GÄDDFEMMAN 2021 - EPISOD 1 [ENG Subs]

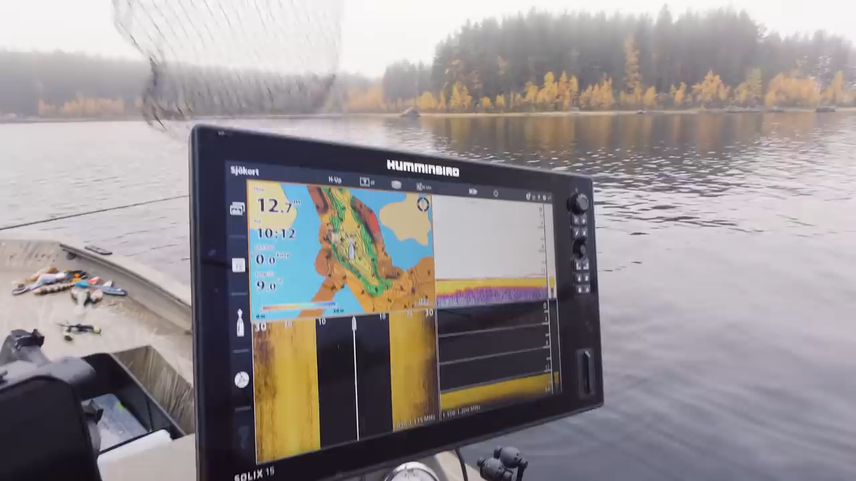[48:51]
Så liten prick är den fisken. Men den är klar.
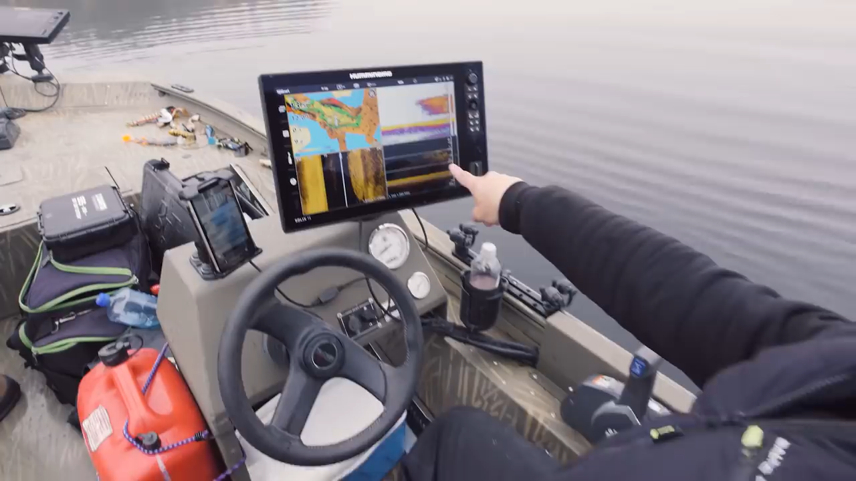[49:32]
Sluta. Ser du fisken under där? Men det finns bättre platser också. Är du? Va? Ser du fisken där under? Ja, jag ser den under.